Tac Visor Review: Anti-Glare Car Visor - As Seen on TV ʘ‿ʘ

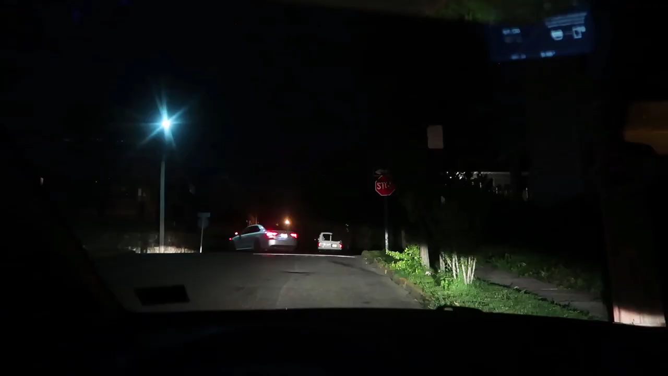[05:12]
This is it without the tech visor and this is it with. So everything just kind of looks a lot more yellow and that just looks a lot more blue.
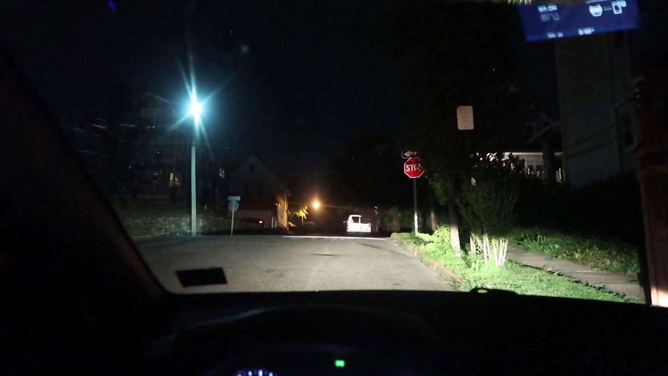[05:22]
So we're just going to drive around and I'll give my opinion on how it works. So initial thoughts.
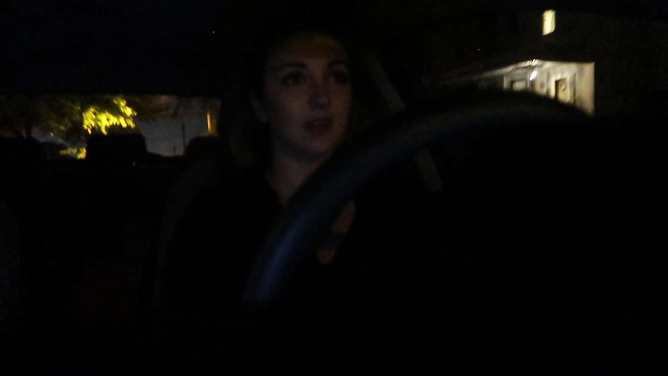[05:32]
Um, it doesn't really seem necessary. I'm currently not on a street that has like a lot of street light. That's it with the tech visor and that's it without.
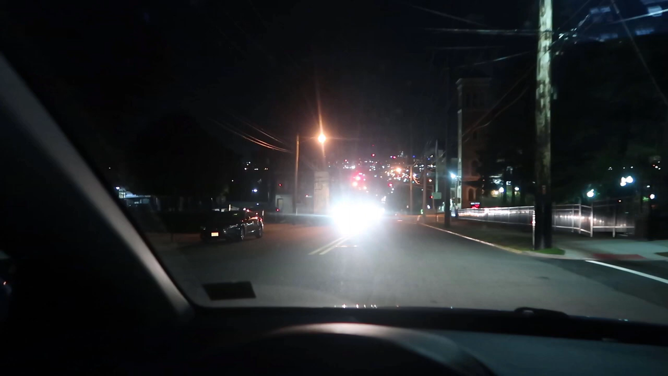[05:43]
So it really doesn't make that much of a difference. Um, yeah, cause the lights are still pretty bright. It's not like it really dims them.